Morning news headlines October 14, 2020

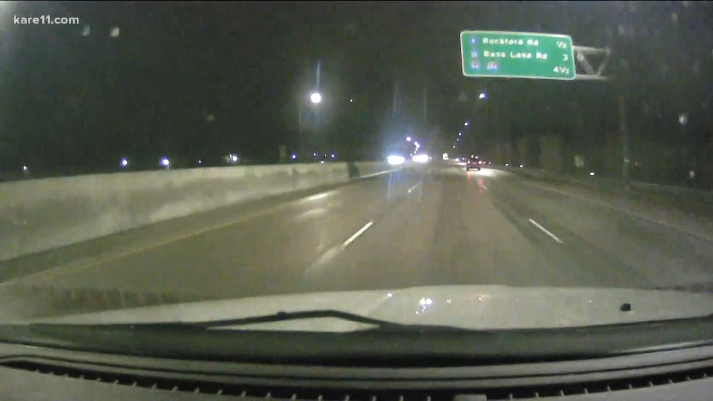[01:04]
Yeah, the windshield wipers going off there. You can see water on the road. So some wet roads right now. And you've got to be careful if you head out there. Yeah, sure do.